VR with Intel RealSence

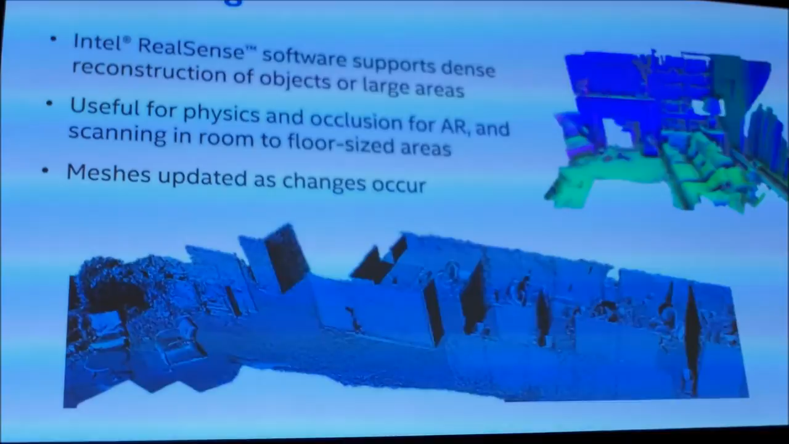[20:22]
So, the next capability I'd like to talk about is, is 3D scanning.
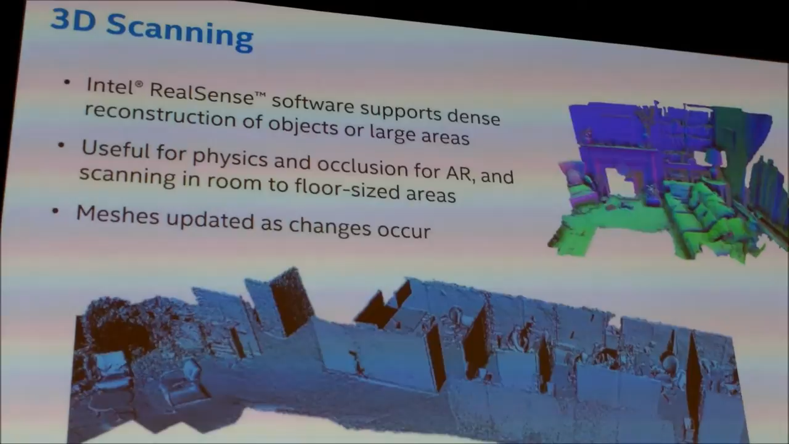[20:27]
And 3D scanning is where we,
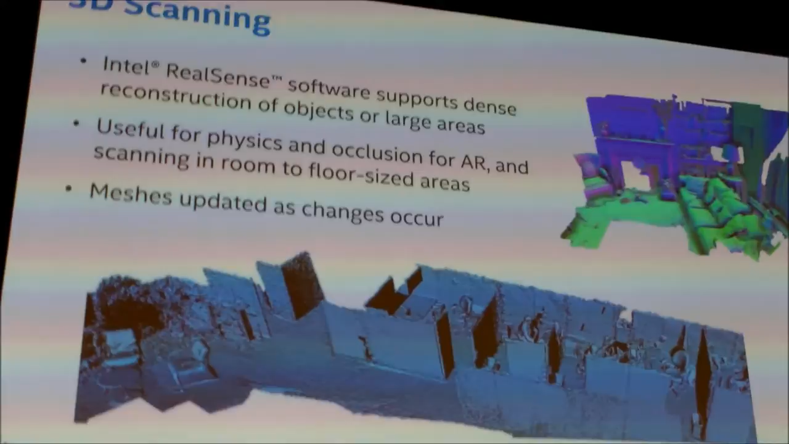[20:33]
we can take the RealSense camera and we can take the point cloud as we're seeing it and we can use that using a SLAM engine or some other technology to generate dense recreations images of, of the topography as we, as we go. And what this lets us do is, is build out, either, we can either build out like an object.
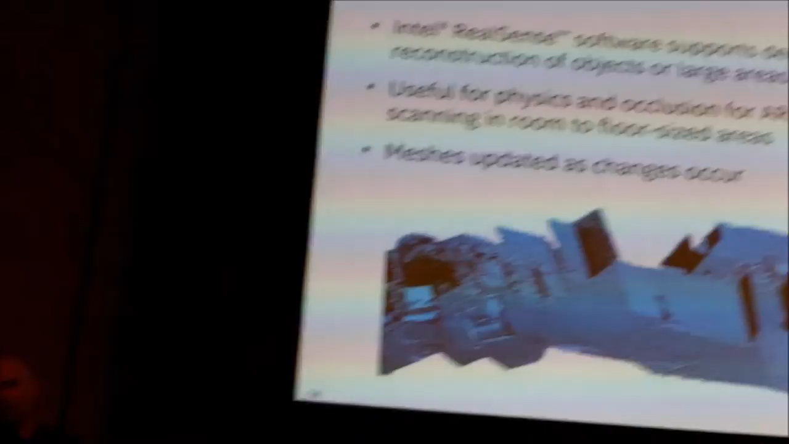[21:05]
We can, we can have an object that's on the floor being held and we can reveal different sides of that object to the 3D camera. And the, the, the software will progressively build out this object as you reveal the different sides to it, the different facets to it. And, and when you're done, you can complete it. It will take all that raw data that's been saving all the way along and
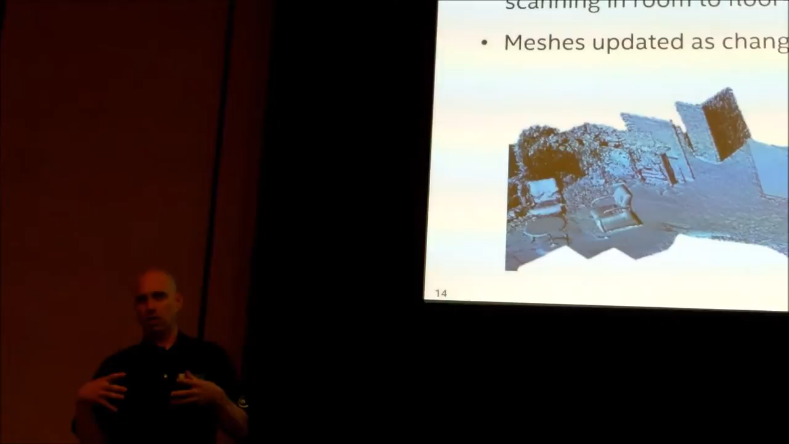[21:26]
retopologize it and generate very high quality and mesh for you. And you can texture that with the color from the depth camera. And you can send that to a 3D printer or you can, in this case, we would pull that into the,
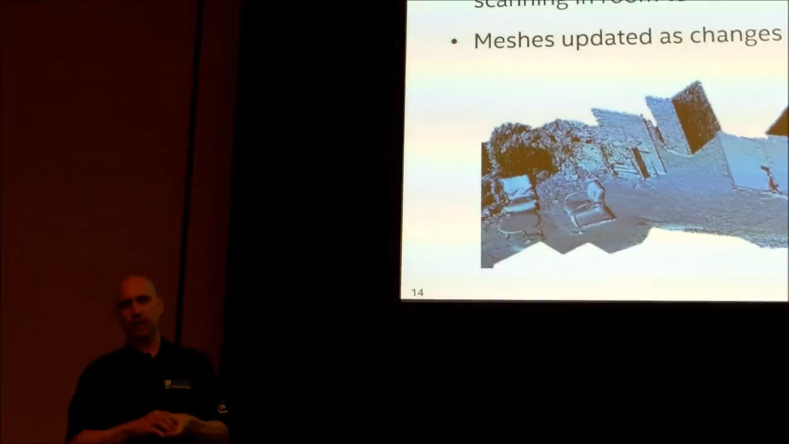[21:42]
could pull that into the VR simulation as a, as a, an object in the game.
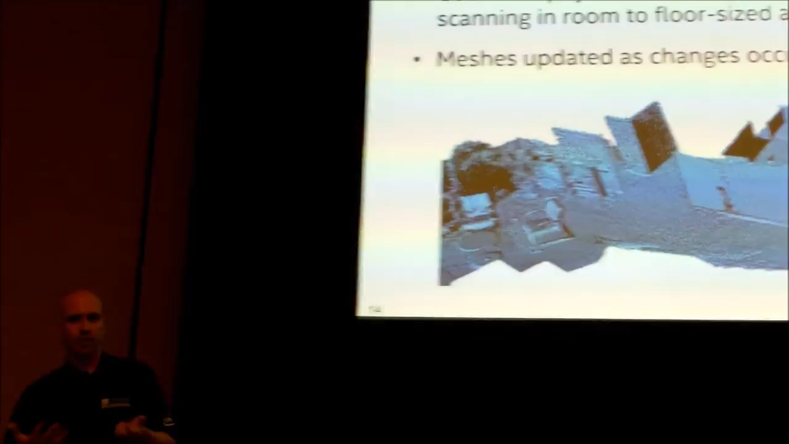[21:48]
So, one of the, one of the things we've done in the lab is we've, we've been able to take just random objects,
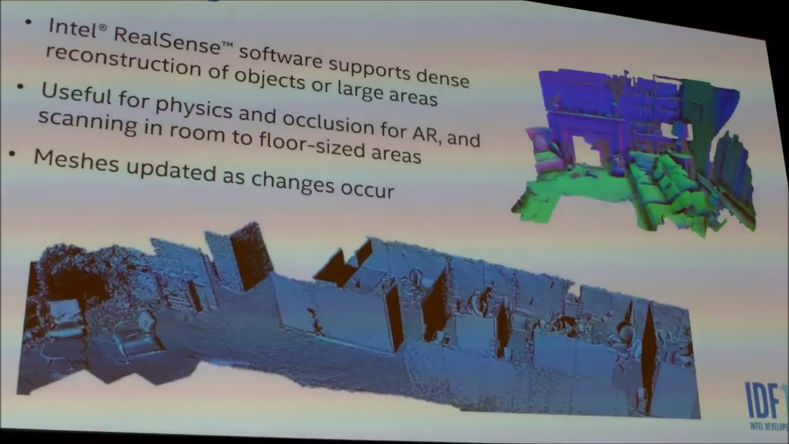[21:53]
scan the man and then use them as controllers in the game and, and actually track them. So we can hold up a plastic toy gun, whatever you want to use in the game, you can suck that into the gun very easily and track it. Or, or if you wanted to, we have a lot of, seeing a lot of chat, VR chat telepresence applications come up. And we think people are going to want to start pulling more of their real world into that,
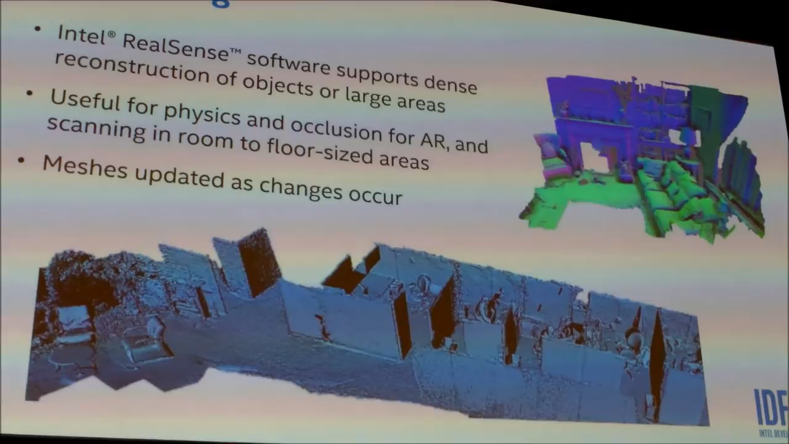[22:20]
do some telepresence chat session as they go. I'll just see my avatar with nails. I don't want to start sharing things that I have on my own.
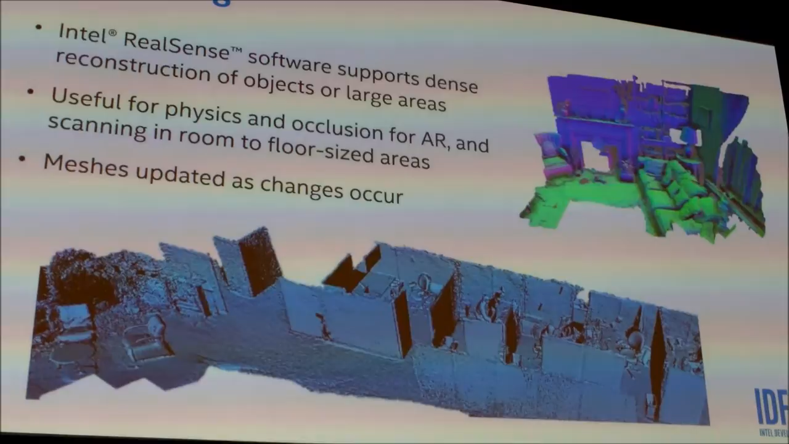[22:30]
The, the, the, the software that we have also supports, as,
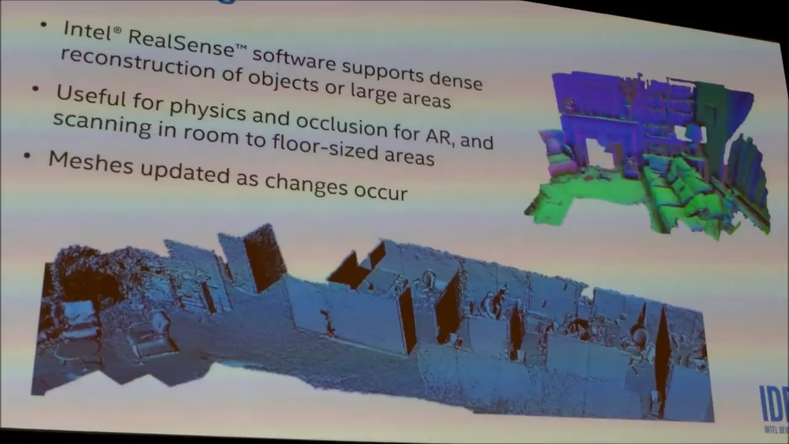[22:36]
since we have the tracking now, that can track us as a rock out into this large area, like the whole floor,
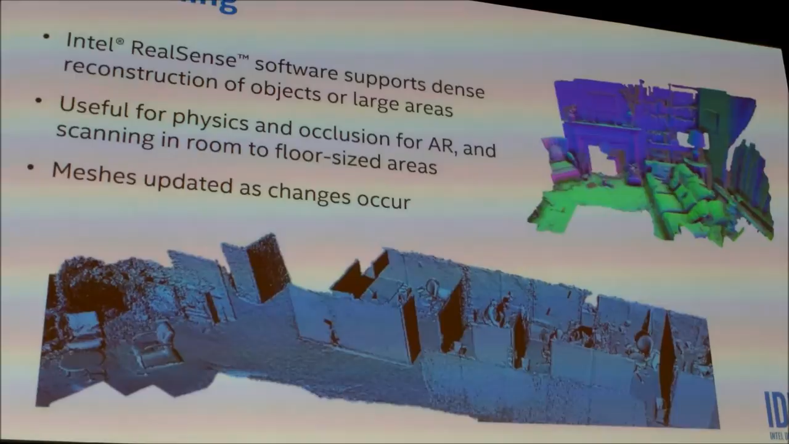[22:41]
we can digitize all of that in geometry and texture and save it. And so we can pull that back into another video simulation.
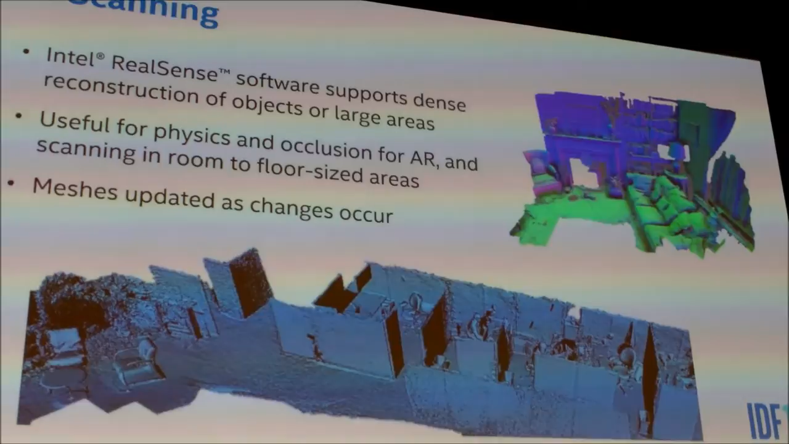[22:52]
We can use it for things like virtual tourism. So if you have a camera that's, that's constantly digitizing everywhere you go,
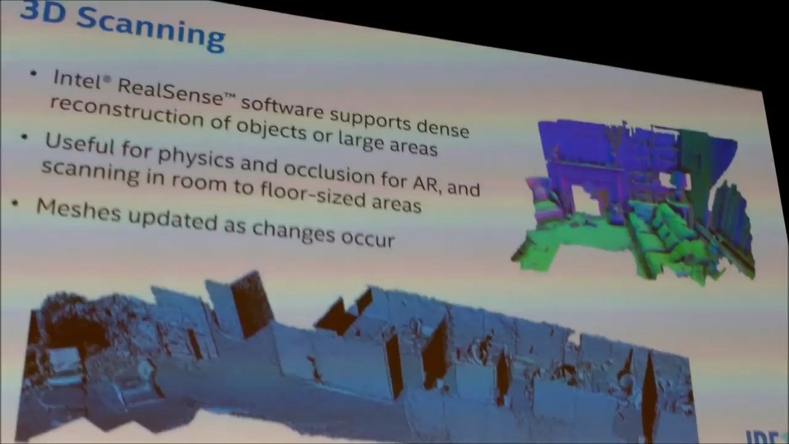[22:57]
you can go home and see where you walked. You can see the pose of where you were standing, where you were facing as you, as you walk through this, this 3D world that you created.
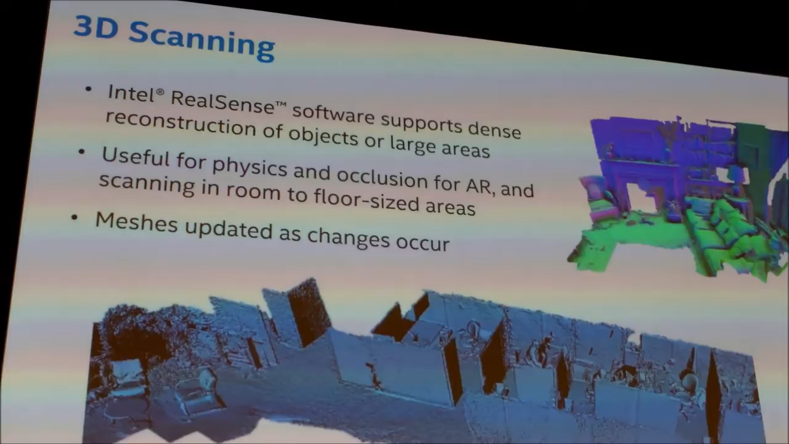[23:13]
We can also use this for, for mixed reality applications.
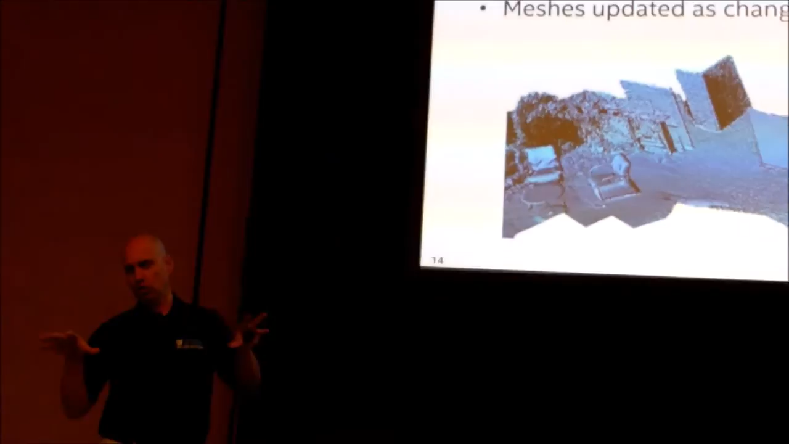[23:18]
So once you have this scan in and you know where you, we're tracking you as you move in real time, you can use this for occlusion rendering.
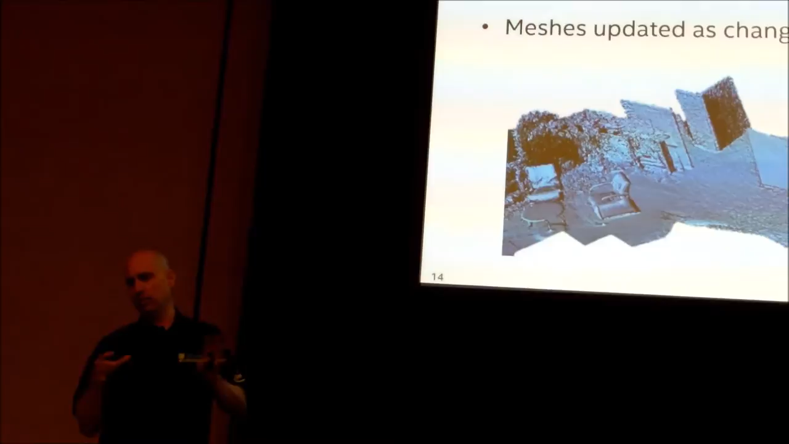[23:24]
For mixed reality, you can also use it for physics. So if you want to, if you want to start doing mixed reality things in the world,
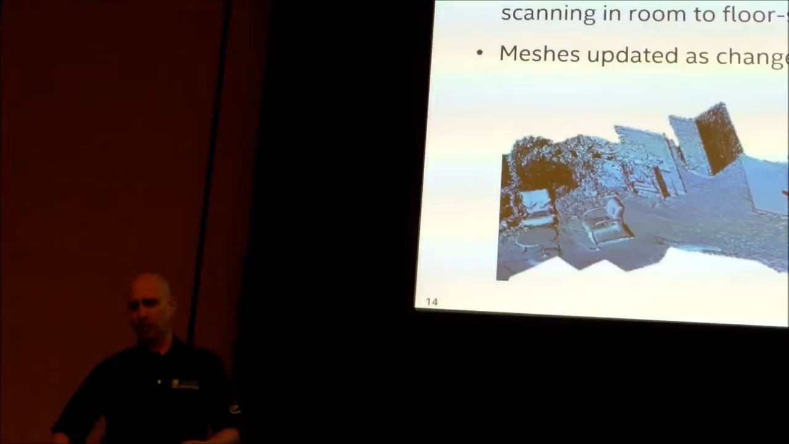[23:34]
you can decal on surfaces, you can put simulated objects and they can physically collide with the similar intelligent ways.